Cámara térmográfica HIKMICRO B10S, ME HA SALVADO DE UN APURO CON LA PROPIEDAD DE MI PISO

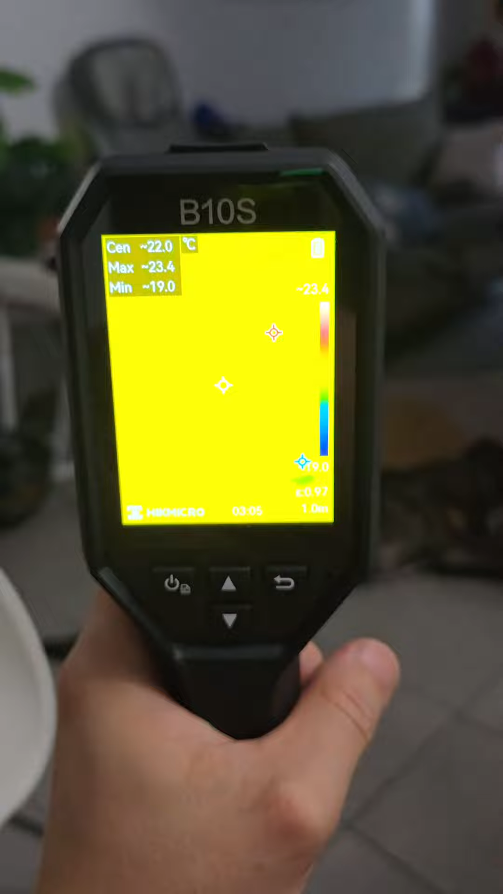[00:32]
Vamos a ver, por ejemplo, me está diciendo que la temperatura ambiente a un metro es de 26 grados.
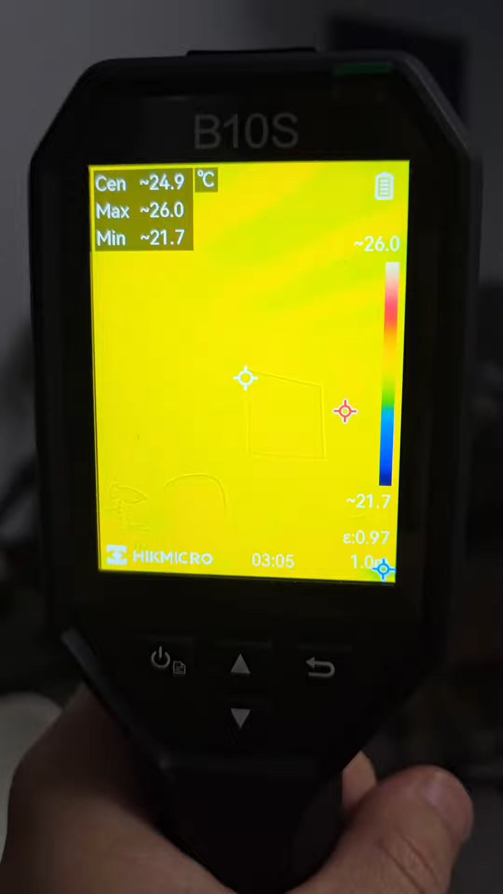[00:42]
On screen: spot 24.9°C
Y vamos a ir a mi perra. Y 34,9, 34 grados.
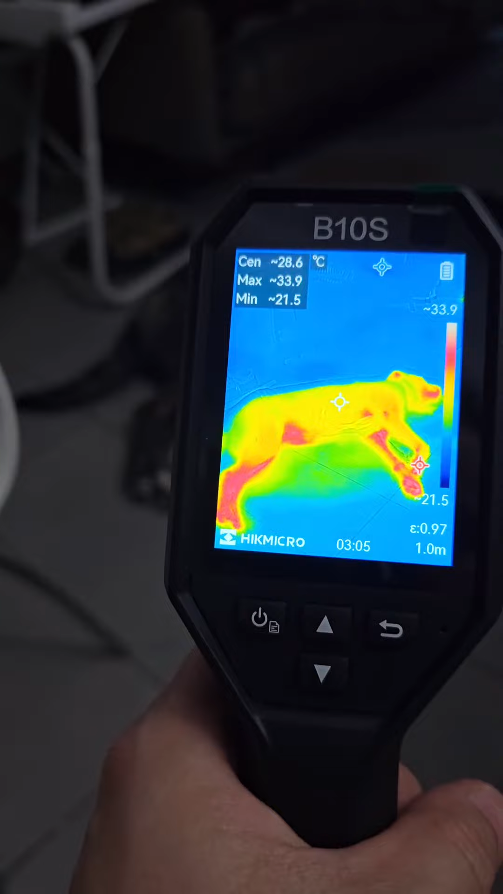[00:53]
Como podéis ver. Ahora hago así.